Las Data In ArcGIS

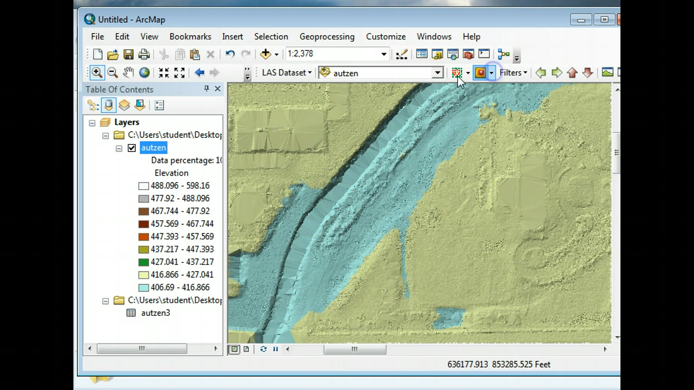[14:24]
So it's, it's a way that they take the data points and fill in with this triangle shape that gives you shadows and, and, and this idea of elevation. Okay? So there's my ground level. I can turn this into a first return.
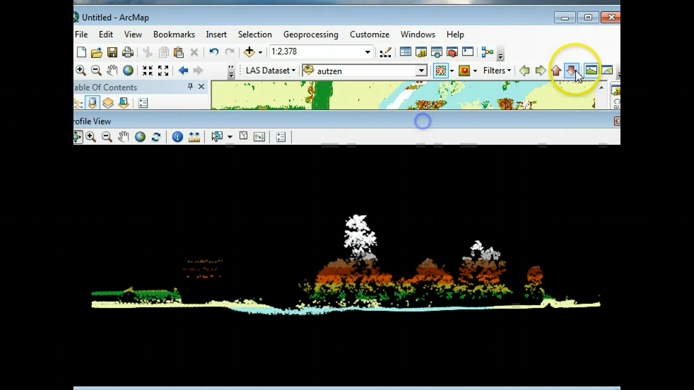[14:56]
And then I can grab the last tool or that 3D tool to kind of get some elevation profiles.